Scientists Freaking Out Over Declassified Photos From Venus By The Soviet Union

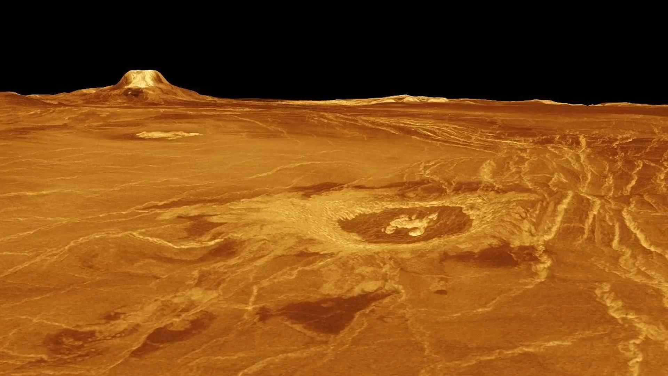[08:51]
These images ignite speculation about the
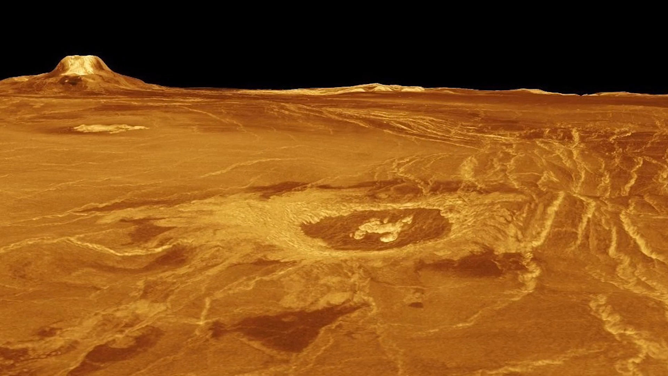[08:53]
mechanisms that drove such volcanic eruptions on Venus, offering a tantalizing glimpse into the planet's geological evolution. Moreover, the images shed light on the potential presence of water erosion on Venus.
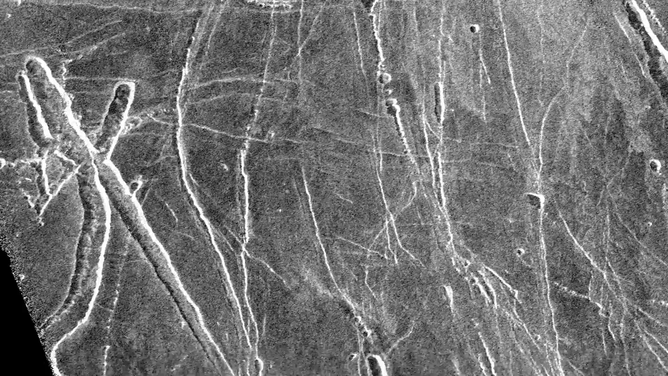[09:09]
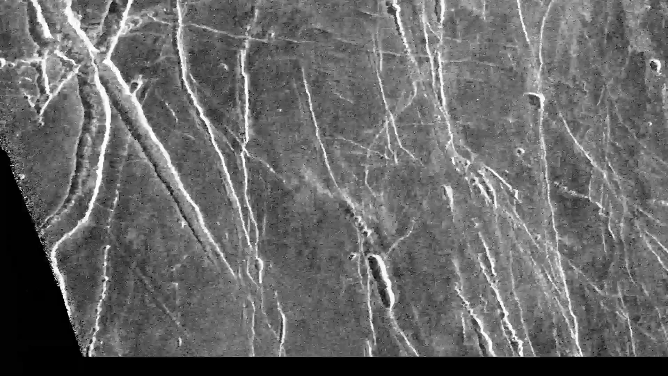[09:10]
Tannels and features resembling riverbeds and
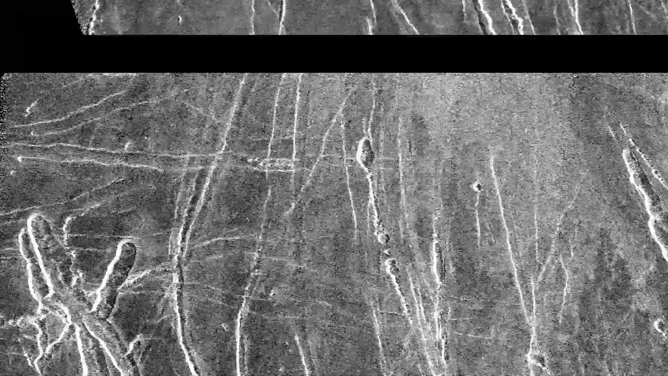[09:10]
deltas
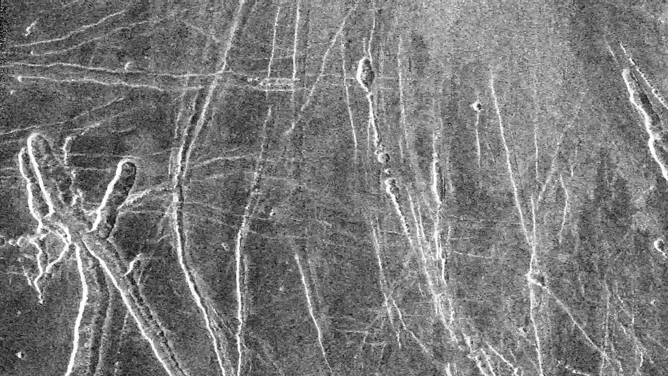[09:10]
hint at a bygone era when liquid water might have flowed on the planet's surface. These findings pose profound questions about Venus's past climate,